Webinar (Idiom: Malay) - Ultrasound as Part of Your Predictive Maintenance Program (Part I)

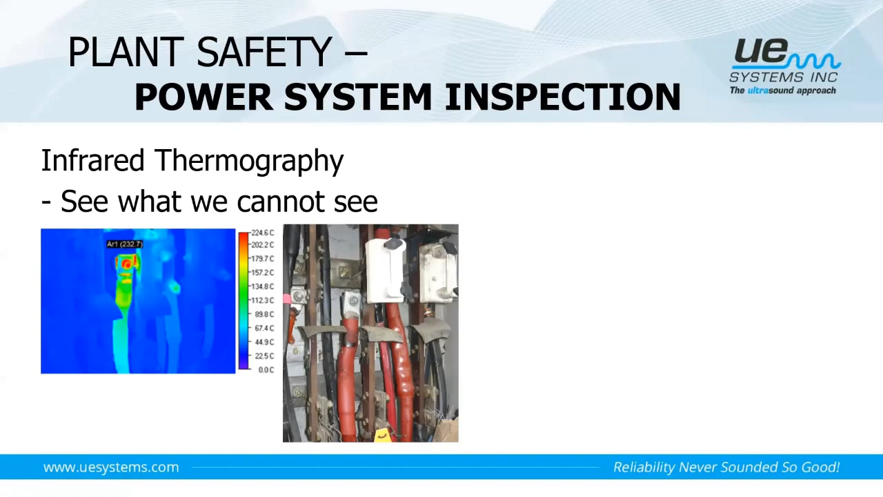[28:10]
On screen: scale top 224.6°C, scale bottom 0.0°C
kita menampakkan satu back connection di bahagian cable. But, we can use ultra-style to hear what we cannot hear.
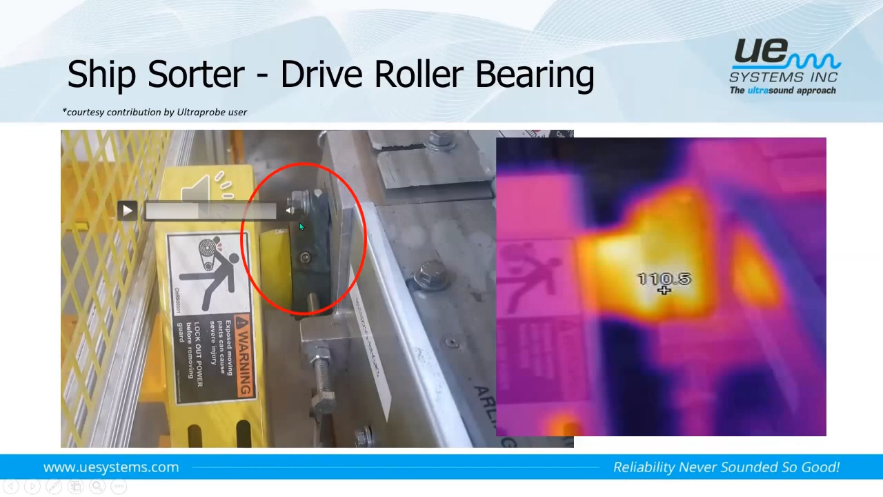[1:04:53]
yang sangat kasar. Everybody, when you hear this noise, you know that something wrong with the bearing. A bearing will not sound so rough like this. Okay, so, ini sebenarnya adalah finding daripada our assisting user. All the while, mereka menjalankan condition-based monitoring.